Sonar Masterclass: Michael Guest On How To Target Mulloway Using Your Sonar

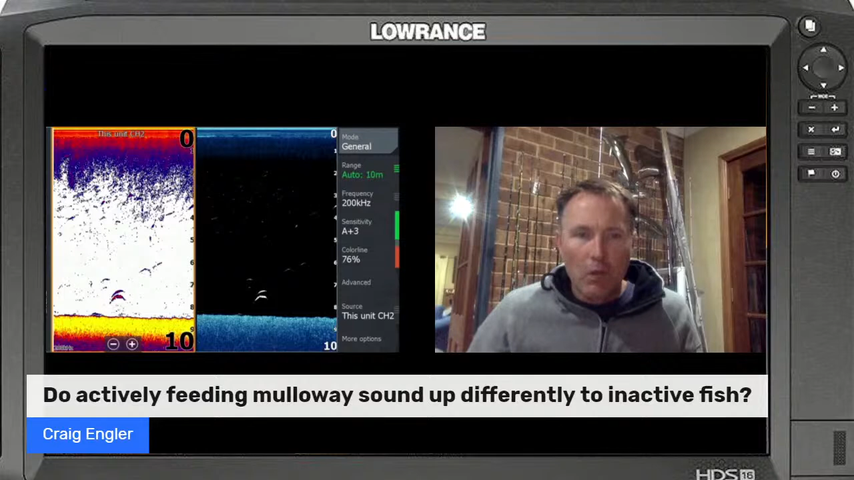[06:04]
sort of a screen setup that i would use when i'm targeting mulloway in my local estuary system uh on vibe so that's from late macquarie that one there and there's two mulloway there one uh that the bottom fish is obviously bigger than the one that's above
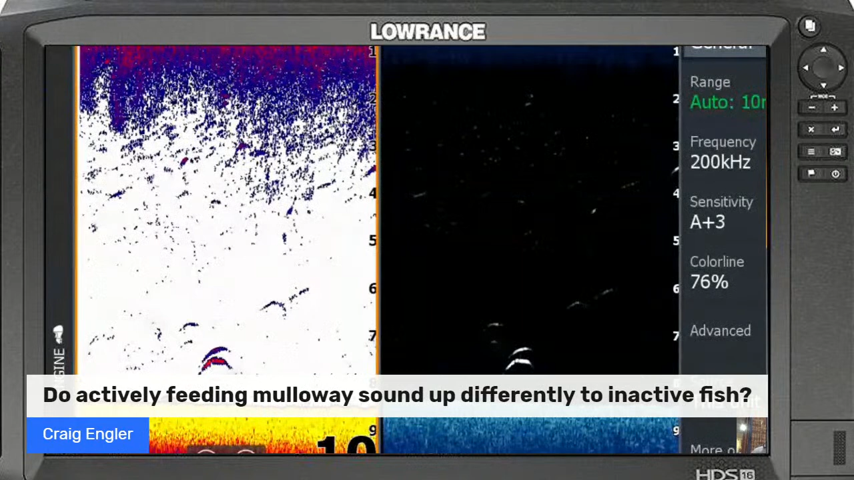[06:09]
here you can see it a bit better than thank you for that sir he's zoomed in so that's really good and the bottom fish is is around at 90 centimeters and the top one i would imagine 65 to 70 centimeters so and you can see those that if you look at the angle of those fish they're both looking upwards so whenever a fish is looking upwards towards the surface then it's generally in a feeding mode uh mulloway that are not in that that feeding mode will be you know swimming around each other in that schooling sort of tempo um they'll be hugging the bottom
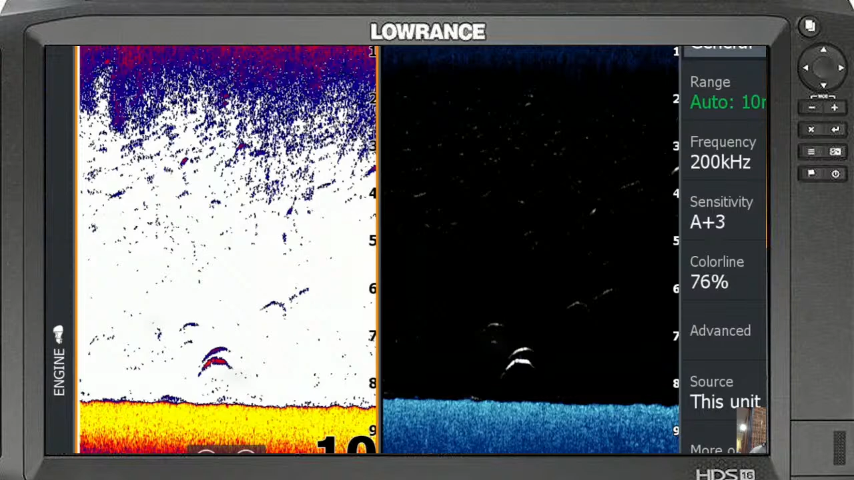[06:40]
they'll be trying to find a bit of a back eddy to hide in the current but those fish are both actively feeding where i actually so i actually ended up catching uh i reckon it was the larger of those two it was 94 centimeters on a vibe and just not in that screenshot but just in that area they were feeding um tailor schools feeding so you've got this natural burly trail happening where the tailor are chopping up the white bait and that's feeding down into the system and uh that's always a good sign for me when i'm when i'm chasing um mulloway and lures and i caught those fish just off to the
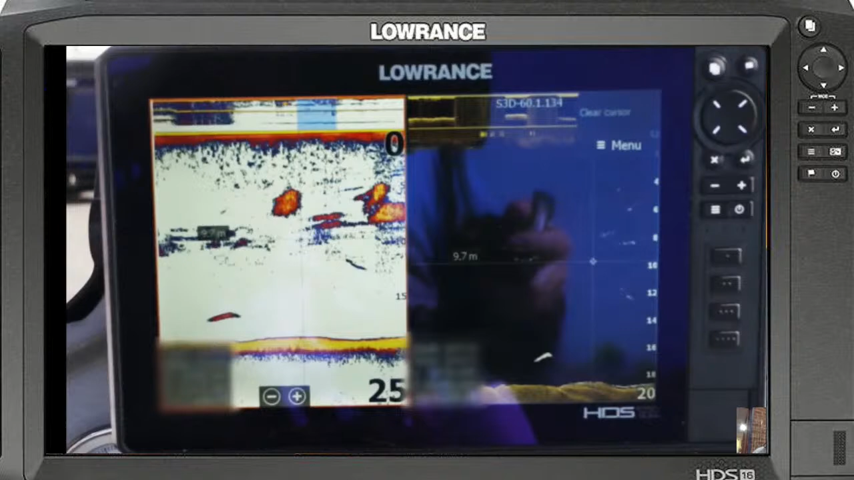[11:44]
so whereas if it was a tailor so if they were 50 centimeter tailor they're quite thin and streaky they they're more of a pelagic type fish they don't have such a big swim bladder the bigger the swim bladders uh the better the the better the um the sonar um read
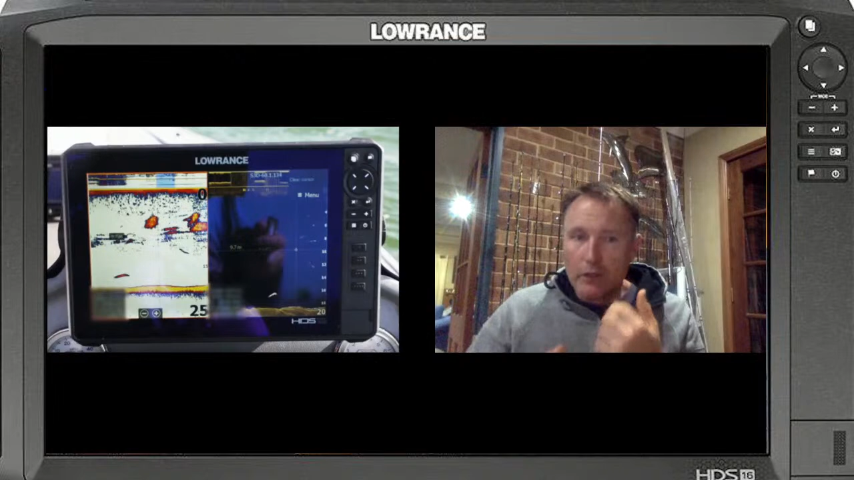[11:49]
that you'll get back as well um so i find that that mulloway one of those fish that
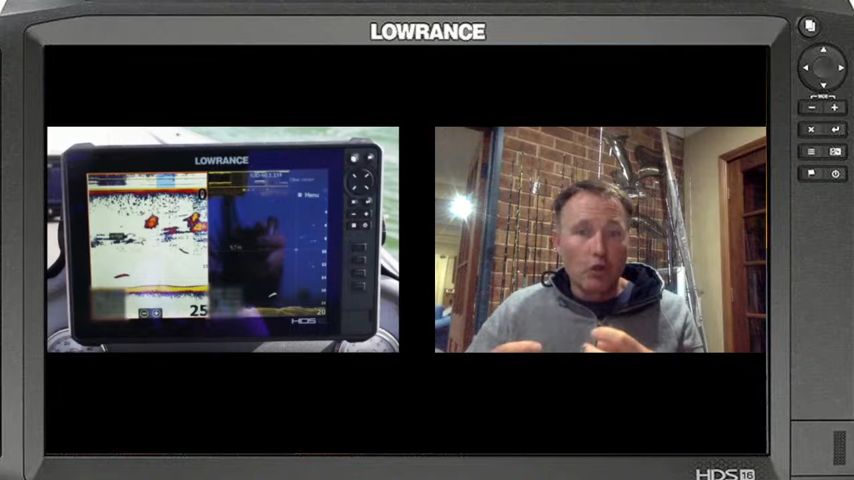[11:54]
do mark up very very well um even better than a kingfish of the same size so a meter kingfish uh doesn't seem to mark as well on the down scan as a meter mulloway and um
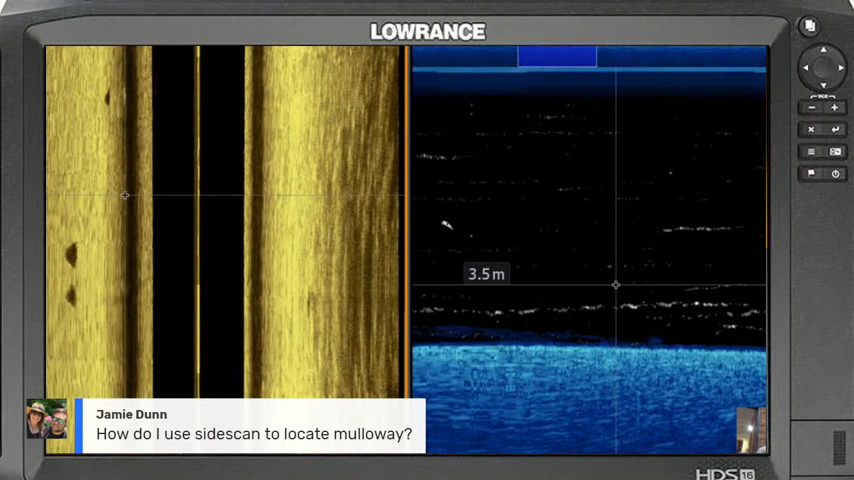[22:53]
but if you're if you're in a um river system estuary system that that's uh in that sort of anywhere from that 15 meters to five meters 100 you'll get those great shadows if you're if you're spot locked um so if you're you're anchored or spot locked in one spot in it and you've got a bit of tidal flow there and you're on somewhere where
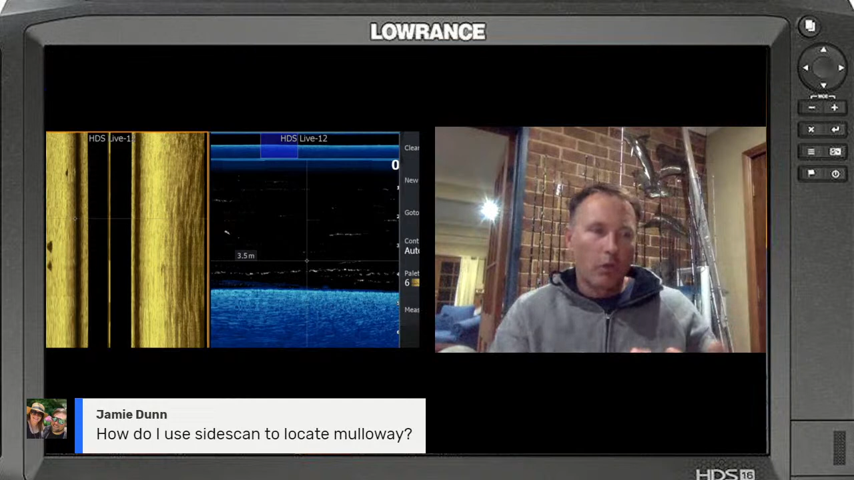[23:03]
where you're thinking the mulloway going to show up i would definitely have that um side scan punching out um and keeping an eye on it and you'll quite often see a school that might be swimming out 20 meters off to one side so you need to cast a lure out or get a bait out that way as well so let you know where they are but side scans are very very useful tool uh for targeting mulloway we use it when we're chasing them on lures a lot so when we're either drifting with the breeze or using electric motor to move us along and i'm looking down at side scan obviously looking at down scan and um
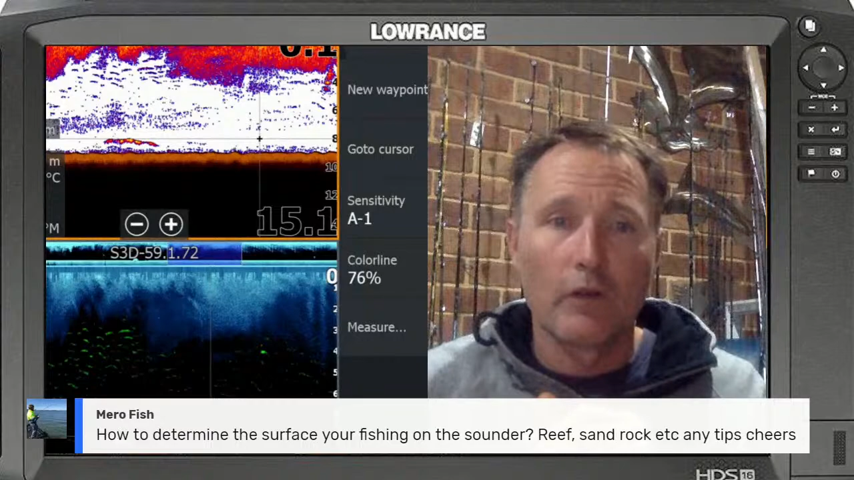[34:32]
there so that bottom in that picture there is quite a muddy bottom and you'll see that there's a thin layer of um of that sort of orangey type color um there's a
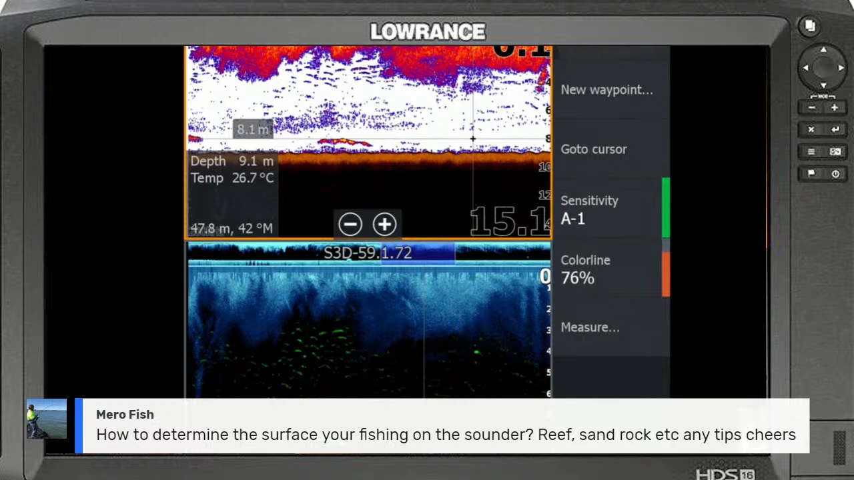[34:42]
On screen: depth 9.1 m, water 26.7°C
little bit of maybe a little bit of weed growing on top that you can see there and then it goes into that darker section so it's a deep mud so if that was hard rock if you look at the color up above on the surface there that um that really dark red it would look like that and then when you get onto the sand you'll find it actually even in that color palette it'll be quite smooth so it won't have that that ruffled sort of a top that appearance on the surface and it'll be a lighter color again so it's really definition of color tells you how hard the bottom it
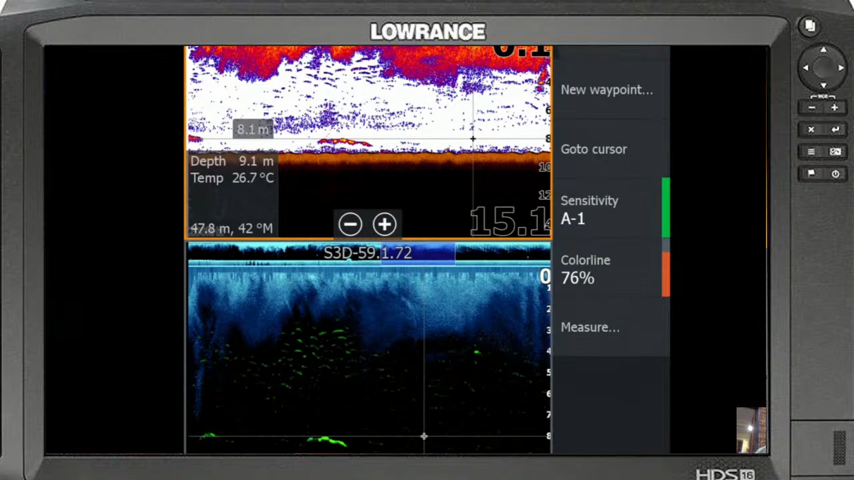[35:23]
On screen: depth 9.1 m, water 26.7°C
is uh certainly um so so a hard rock is going to be quite a dark sort of red rich red dark color and then as you as you sort of get into softer uh softer densities of bottom then that color generally lightens off a little bit excellent stuff just bear with me as i struggle with technology here guys it's just too many too many buttons too many